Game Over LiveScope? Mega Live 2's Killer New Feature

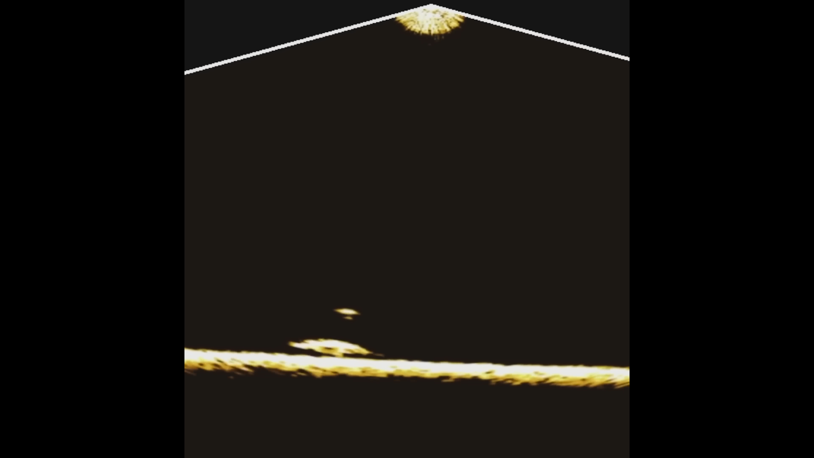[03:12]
giving you detailed images of structure and fish swimming directly below your boat. From what we're seeing, optimal performance is in the 40- to 45-foot range.
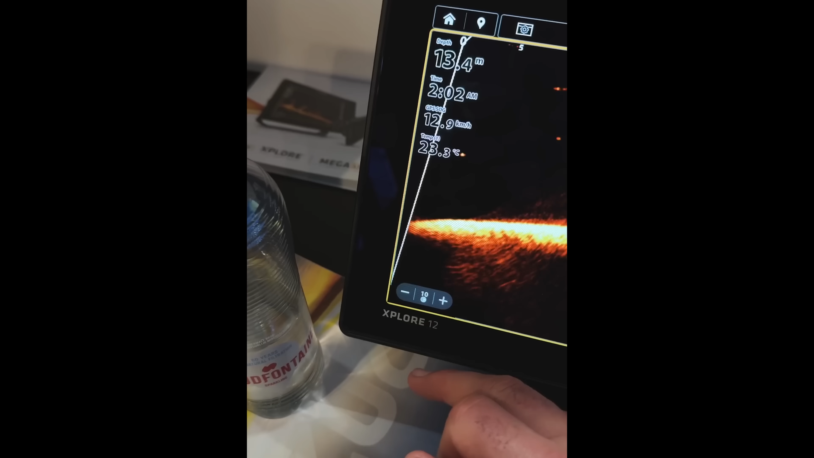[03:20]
On screen: depth 13.4 m, speed 12.9 km/h
Forward mode has seen some serious upgrades.
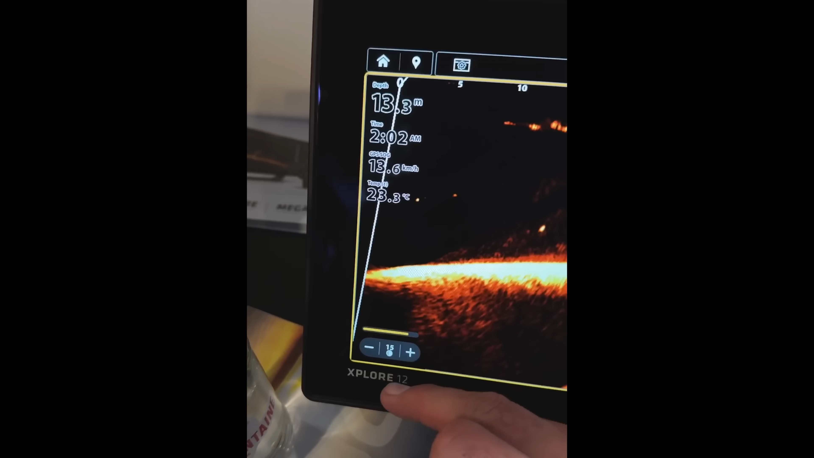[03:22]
While the original Mega Live started struggling beyond that 65- to 80-foot range,
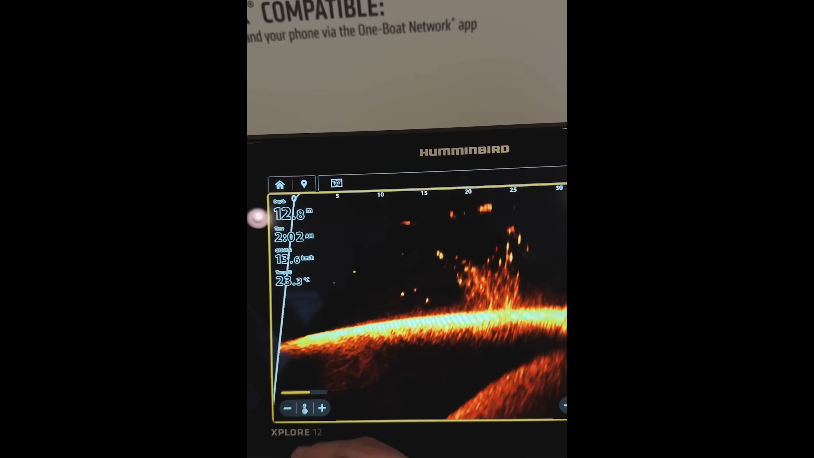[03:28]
especially with smaller baits,
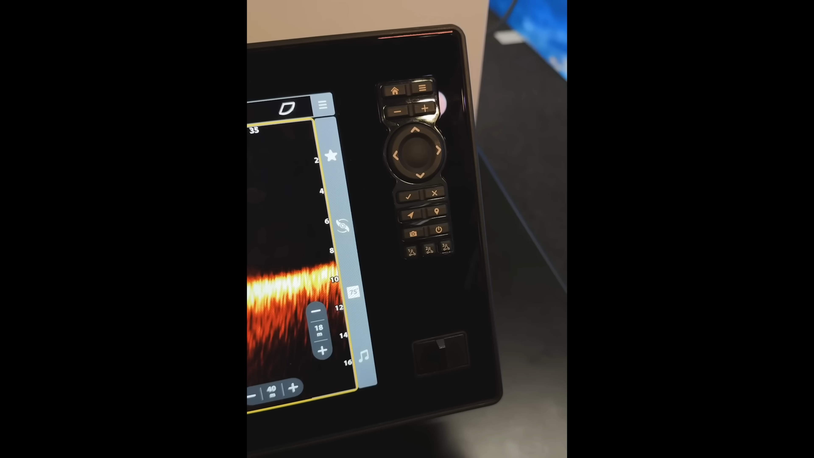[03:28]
the Mega Live 2 is reportedly reaching up to 130 feet.
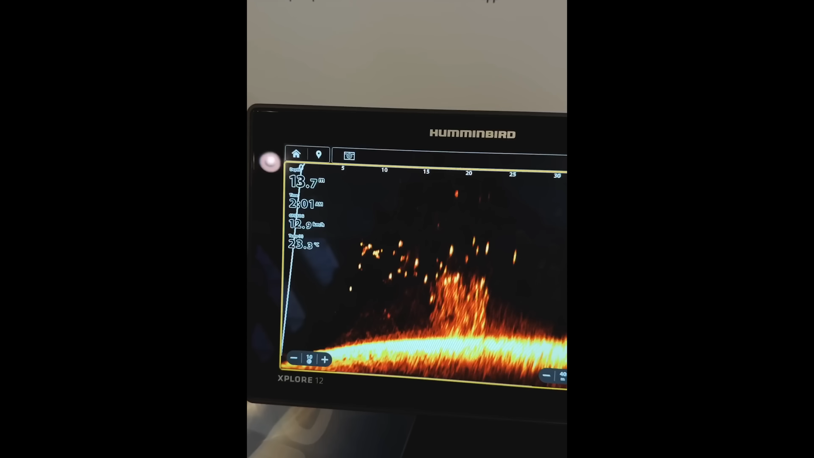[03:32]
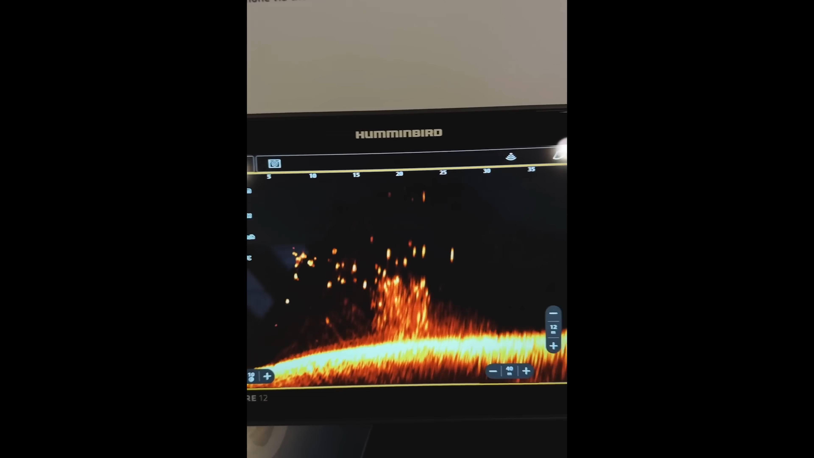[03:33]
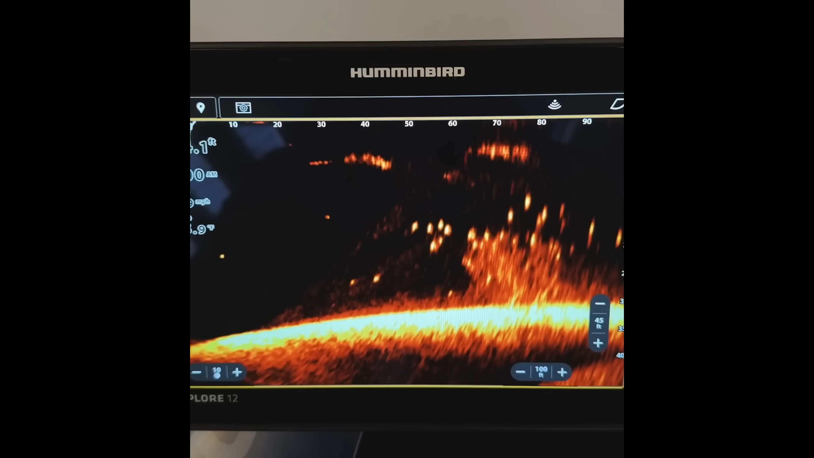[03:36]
This will allow you to see your bait or the fish from a longer distance, a direct response to LiveScope's dominance in this area.
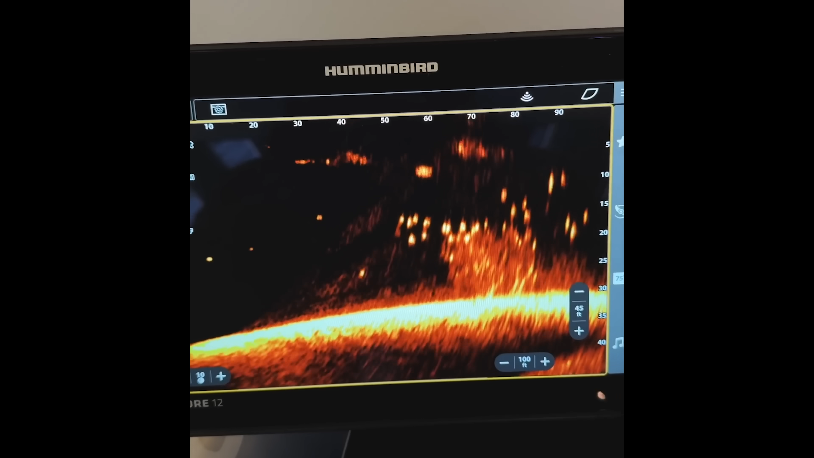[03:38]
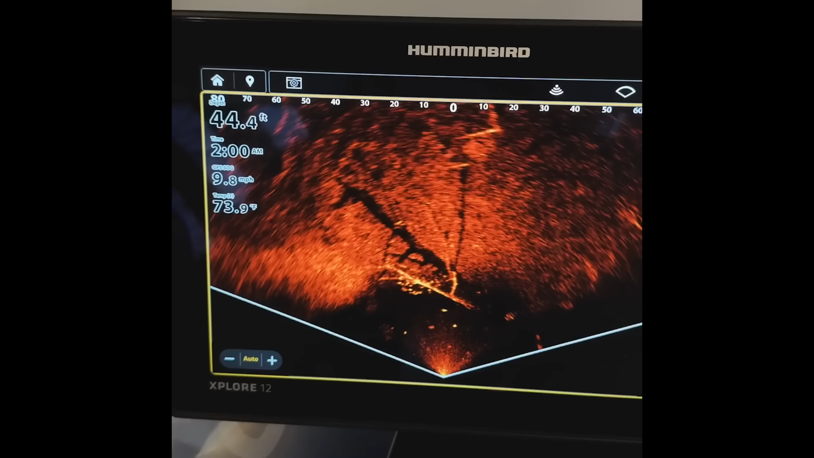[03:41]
On screen: depth 44.4 ft, water 73.9°F, speed 9.8 mph
Landscape mode, like Garmin's perspective mode, has been enhanced for shallow water applications.
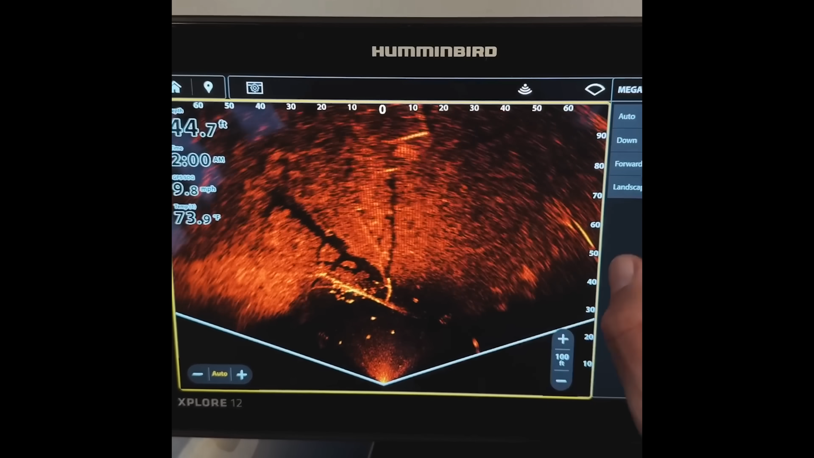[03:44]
On screen: water 73.9°F
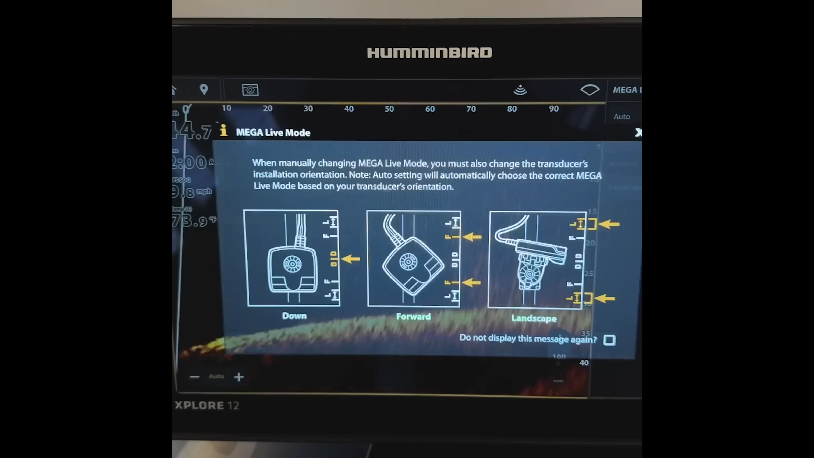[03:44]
It gives you that wider field of view when you're working structure or shallow flats,
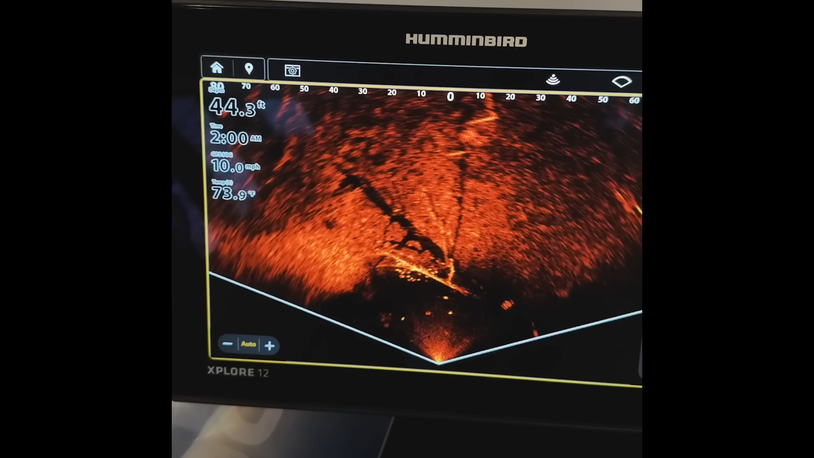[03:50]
On screen: depth 44.3 ft, speed 10.0 mph
gathering information about the entire area around your boat.
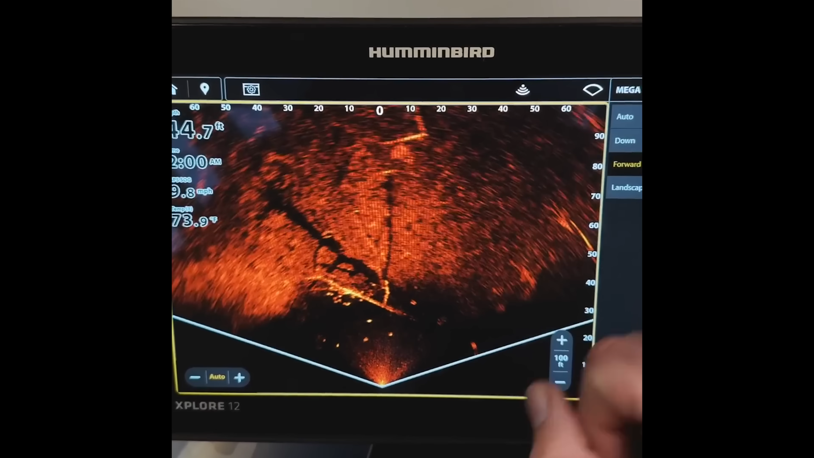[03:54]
But here's where it gets really interesting. The new open water mode with target boost.